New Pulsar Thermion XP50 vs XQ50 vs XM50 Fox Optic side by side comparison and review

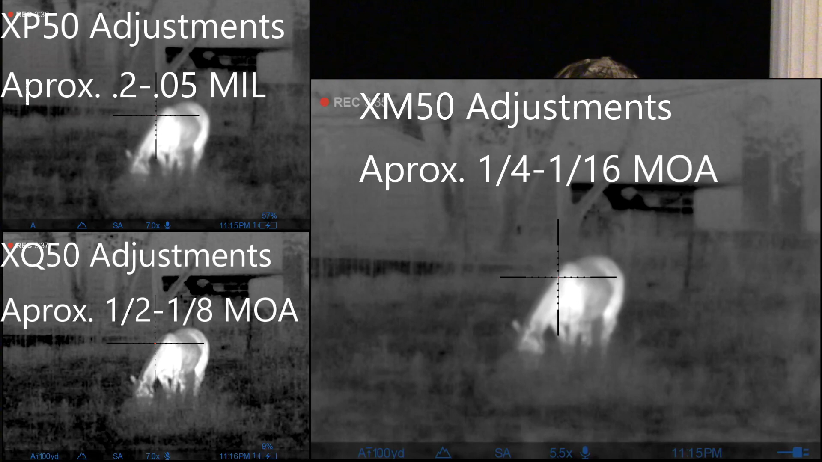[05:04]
You get the benefit of your reticle adjustments being
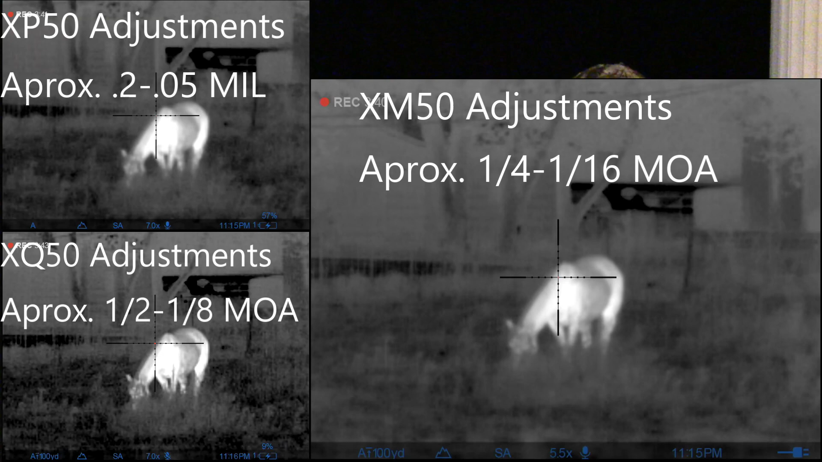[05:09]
smaller.
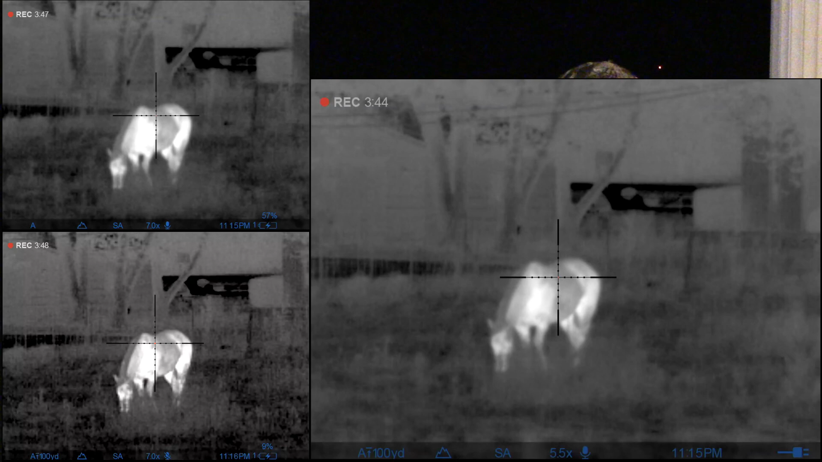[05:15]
So in other words, you have better precision in your reticle adjustments.
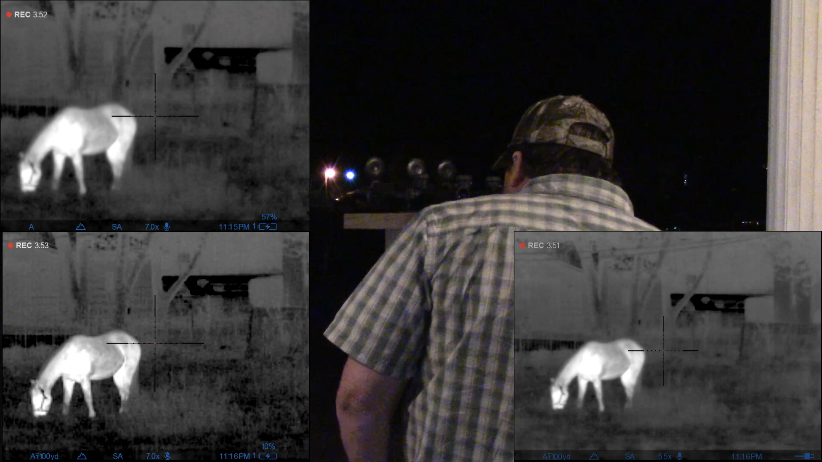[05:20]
But if actually, if, if you kind of cut right to the chase of it, I think the mathematics of the devices kind of explain, uh, what you're going to get.
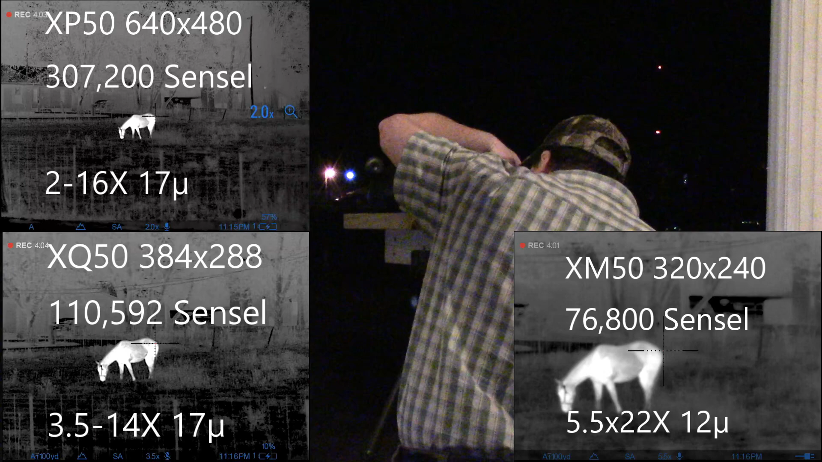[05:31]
So you're getting more versatility out of the X, you know, the XP50 simply because the sensor has, has approximately, you know, in the case of the comparison to the XQ50,
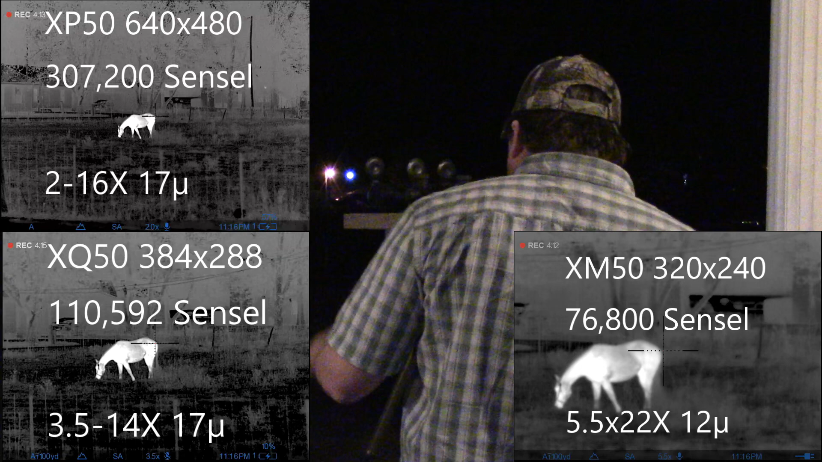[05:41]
where the numbers are a little more similar, it has almost three times the sensor, uh, receptors on it. So, you know, it's, it's starting with a much higher resolution image. So therefore they're able to go with a much wider field of view, which is essentially putting more information on the screen. And as we're zooming into that, uh, gaining pixelization,
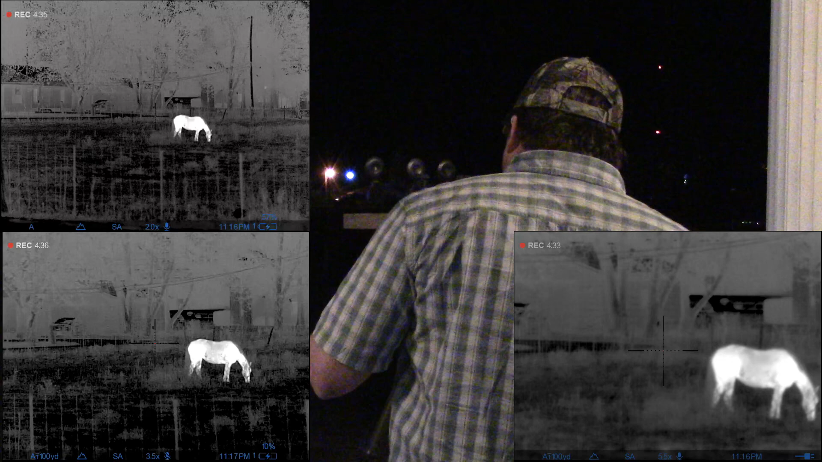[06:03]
but yet trying to keep that useful as you zoom in, you can see where you got to start with a lot more information to end up there. And then of course the, you know, the additional cost of the sensor is what's driving the cost of that unit up in the comparison.
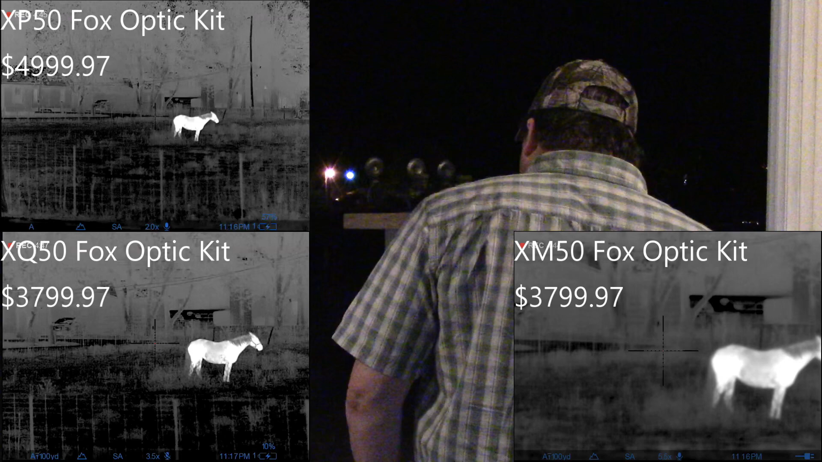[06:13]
So if you don't feel like you need that additional versatility,
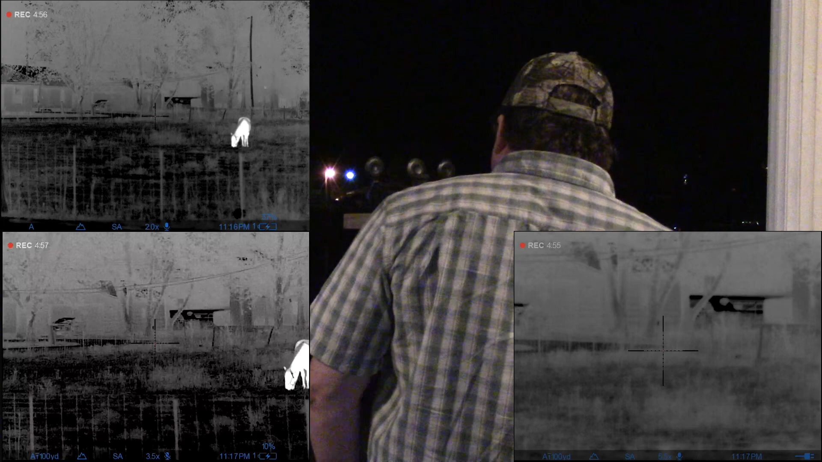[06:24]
Um, you know, but in the meantime, if you can afford it,
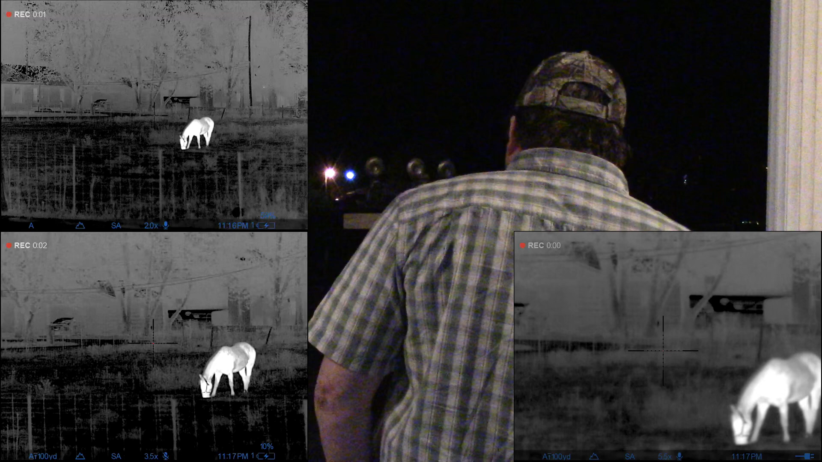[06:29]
just know that you're always going to get the highest amount of versatility coupled with the highest resolution image at base magnification in the XP series, uh, units. Whereas the XM50, I don't know if you're, you know, if you're kind of catching, uh, what's going on here or what we're talking about, but the XM50,